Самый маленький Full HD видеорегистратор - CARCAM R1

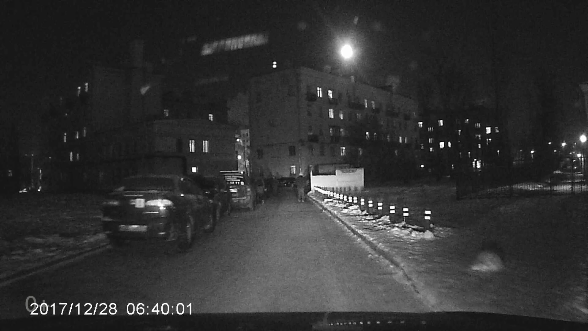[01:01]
При недостаточном освещении устройство автоматически переходит в черно-белый режим и продолжает вести качественную запись даже в ночное время суток.